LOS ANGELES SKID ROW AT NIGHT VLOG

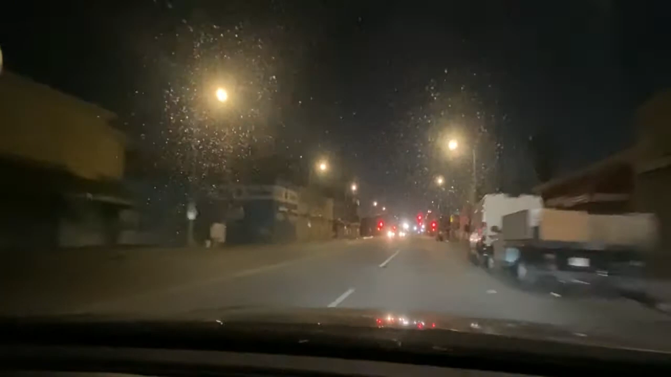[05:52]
It's clean. It's really clean now. For sure.
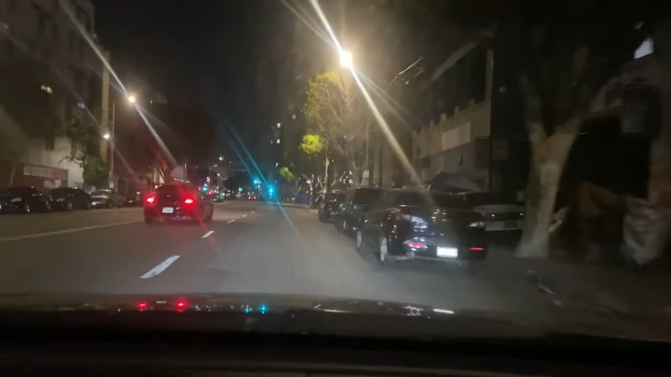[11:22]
There's a car in there. You see? Hay un carro, ¿viste? Adentro. Todo derecho, bro. Todo derecho. Y'all can see the tents.
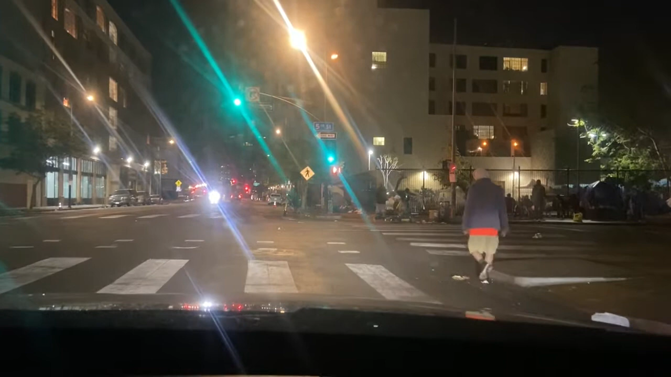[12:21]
Sí. Sí. No, si fuera, si tuviera flash se ve. Okay. Ahora échale. Está el camarada ahí enfrente, ¿cómo le va a echar? Ahí está la policía. Sí. Oh shit, you see the police there.
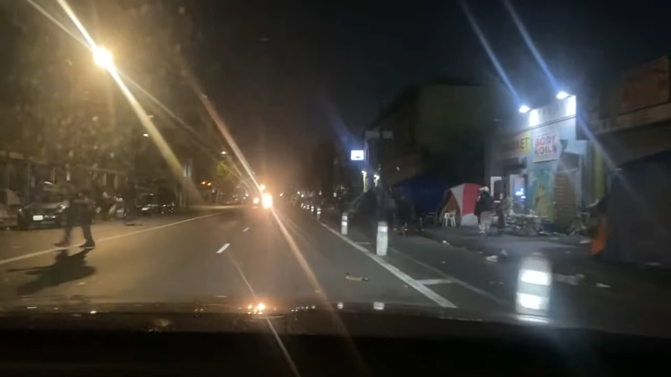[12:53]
Échale. Damn, yeah, we in this bitch. Y'all see it. Oh, there's another market. There's another market I saw. I don't know what it's called though. But y'all see, we in this hoe.
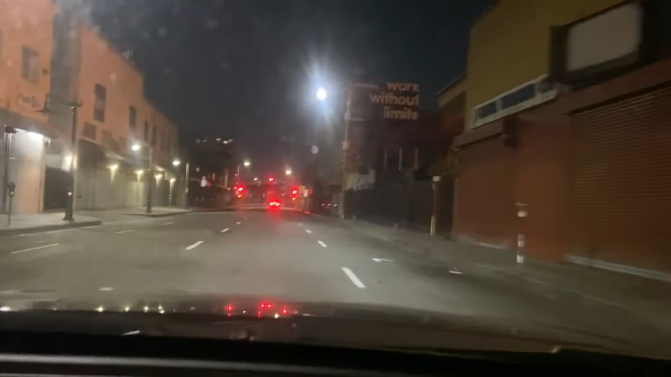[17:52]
Y'all can see the moon's right there, straight ahead. Oh, yeah. It's a full moon. Oh, de aquí se ve bien, en realidad no se ve nada.
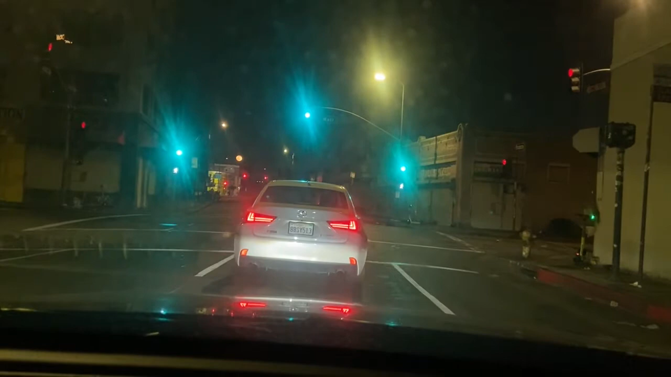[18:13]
No se ve nada. No, pero aquí se ve chido. So we're running it back, I mean, yeah.
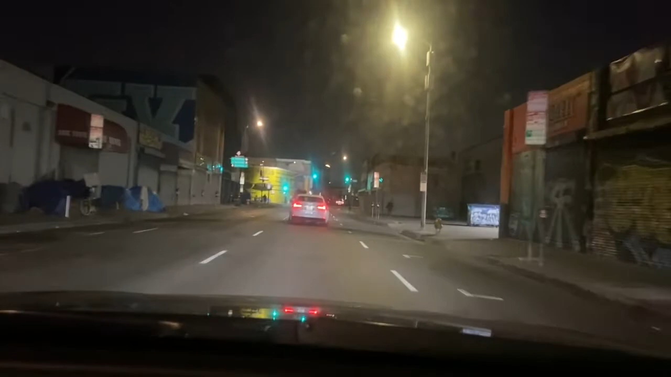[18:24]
I wouldn't recommend here coming, like, by foot, to be honest, at night. Honestly, today wasn't that bad. It's not that bad, like, right now, today. Like, usually I see it worse. A lot of rain.